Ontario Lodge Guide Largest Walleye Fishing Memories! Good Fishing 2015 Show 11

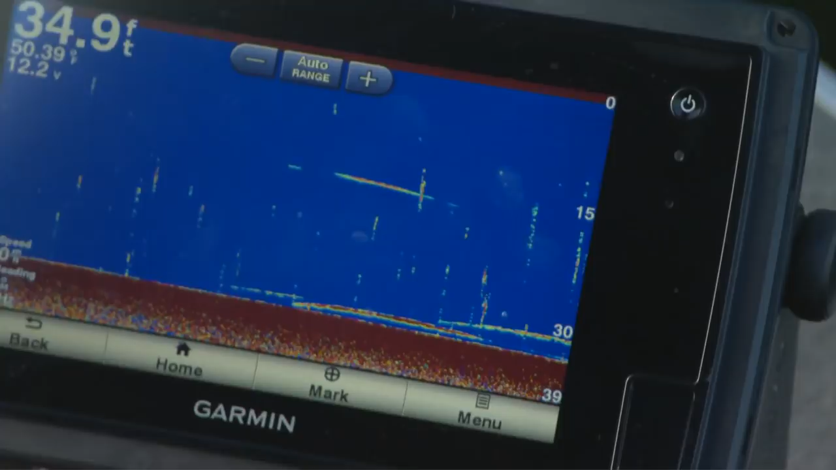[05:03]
On screen: depth 34.9 ft
That could be a walleye there too. I've got a jig and a minnow on at the moment here. We're going to go through these fish once or twice. If that doesn't work, I'm going to go to a live bait rig.
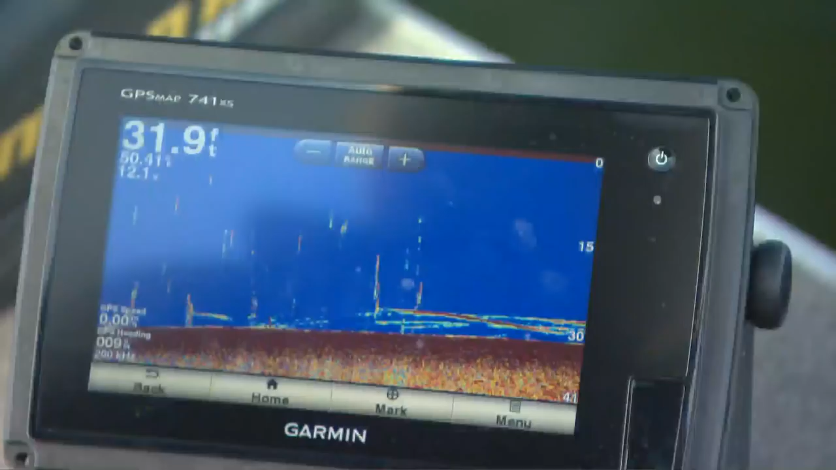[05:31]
On screen: depth 31.9 ft
There's a whole school right here. I'm just going to sit on them and yo-yo. Something has got to bite.
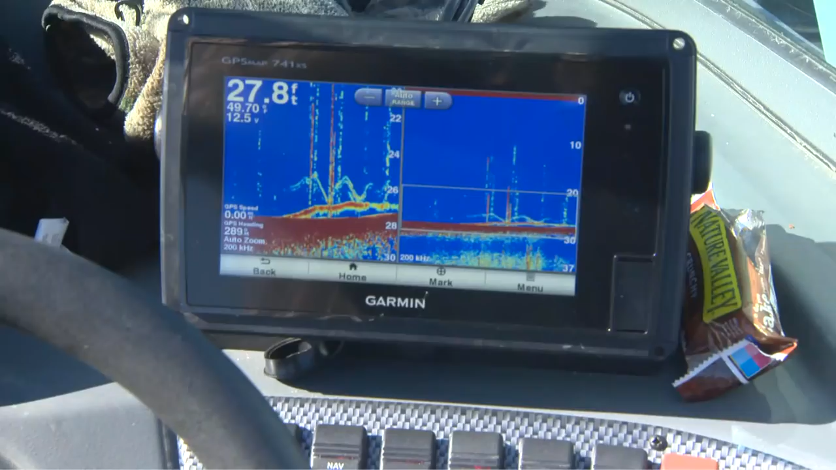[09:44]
On screen: depth 27.8 ft
Ooh, there's a good walleye on the screen there. And I have nothing on the screen here. There he is. Yeah.